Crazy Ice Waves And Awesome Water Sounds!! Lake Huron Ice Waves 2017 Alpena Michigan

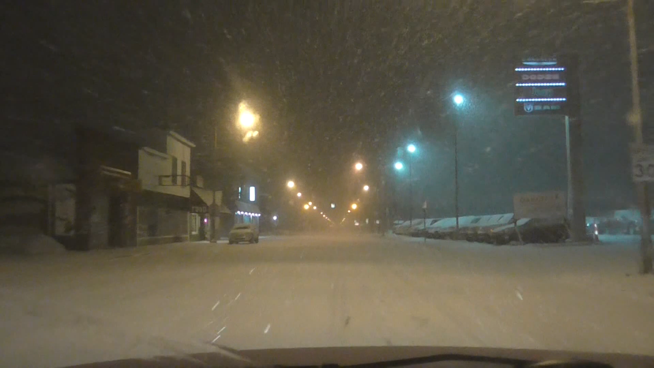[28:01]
Well, we're gonna rip through town in the snowstorm, ladies and gentlemen. Driving through the town in a snowstorm, check that out. This is what the town looks like at night, a snowstorm.
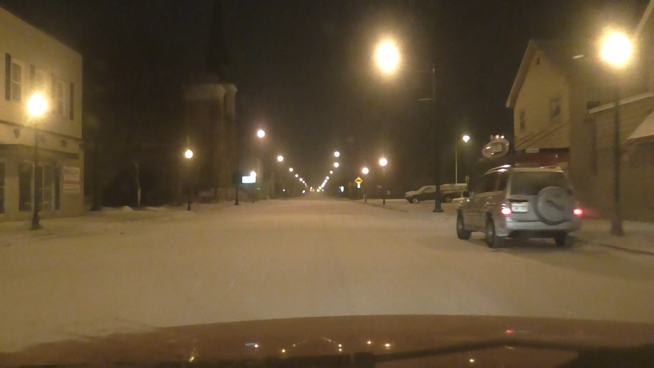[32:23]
The bar's still up. Storm's done. We got a few inches.
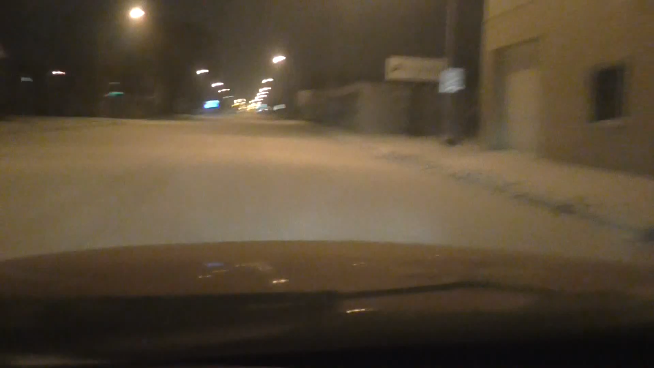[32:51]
A couple little snowflakes fell in the picker today. Still see some falling up there. We gotta go tape it. We gotta go free and tape it. Show you where I shot the Lindy's video up the street here. Ripping. There's where the old Mike's Hardware was. Anybody see the Mike's Hardware video? Mike's was.